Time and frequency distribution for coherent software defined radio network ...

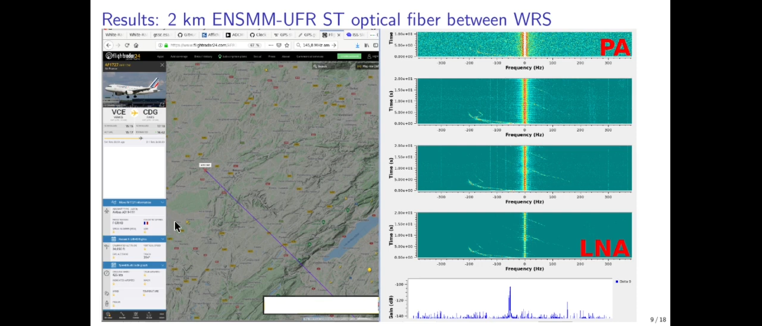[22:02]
uh in besançon and the emitter is located close to a gray so that's that's the that's the graph location and here we have the bi-static velocity of this plane crossing the path of the besançon graph baseline if we have a look at a plane that uh turns as it is flying well you see that in terms of velocity this means that the projection of this velocity uh is changing as the plane is is turning and uh as the